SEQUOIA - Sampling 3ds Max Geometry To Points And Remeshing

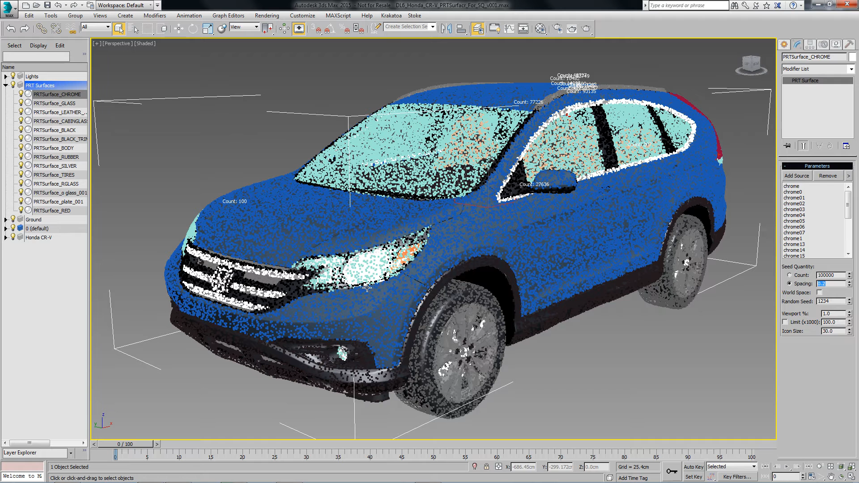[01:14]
That means that each one of these PRT surfaces is going to define a different color in order to represent the material of the underlying geometry.
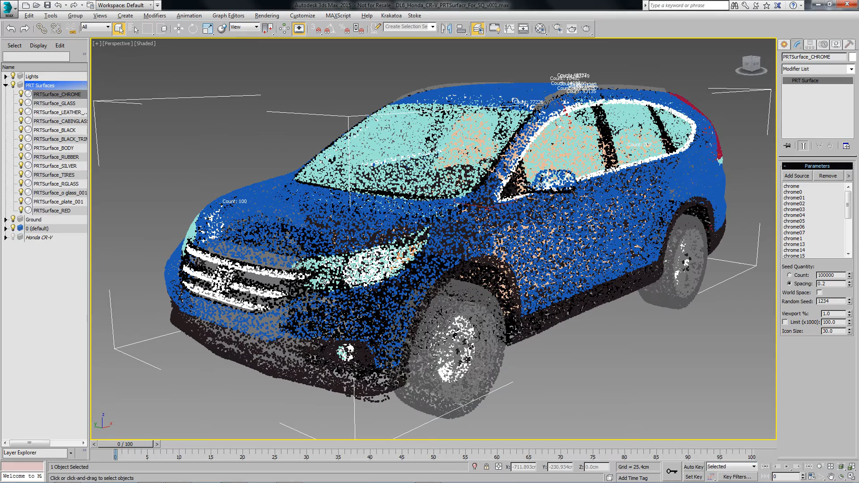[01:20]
We can hide the geometry and just look at 1% of the point cloud. Then we can open Krakatoa, switch Krakatoa to save particles to file sequence in order to produce a PRT file, and will define position, normal and color channels to be exported. This will give us the normal on the surface and the color of the PRT surface object so it can represent the materials.
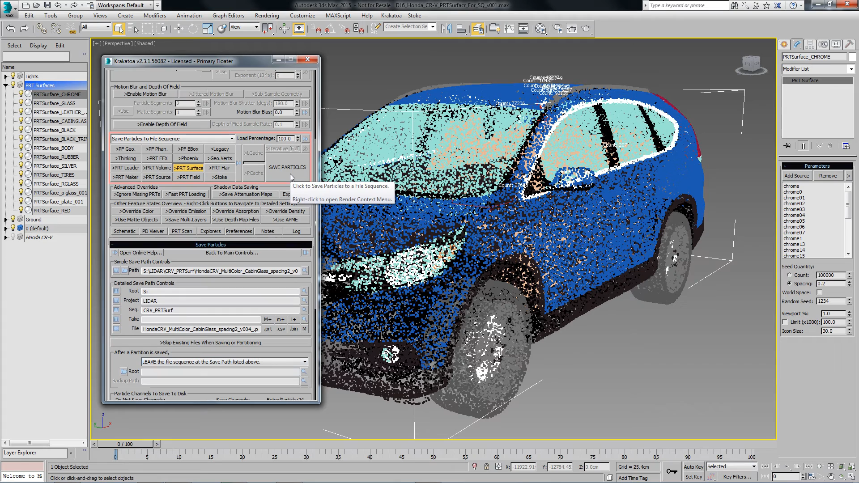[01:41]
Then we hit the Save Particles button and we save the file.
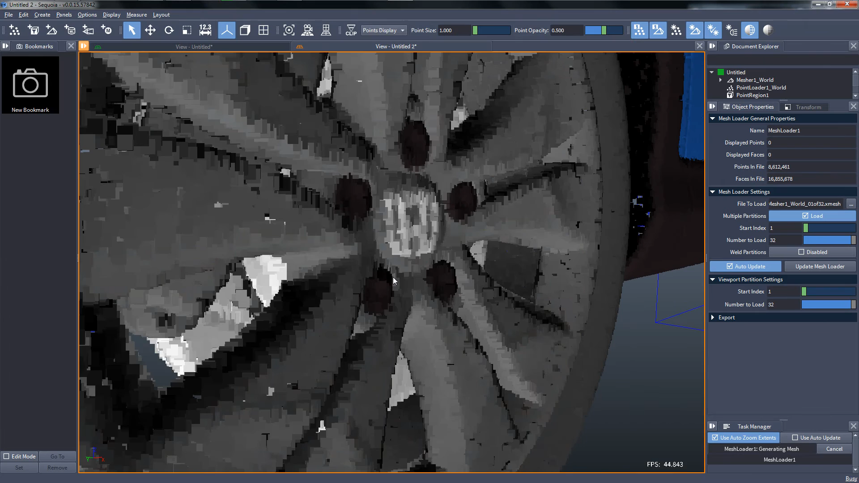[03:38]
Now we can load all 32 partitions. First, once again, we get only the vertex cloud loaded.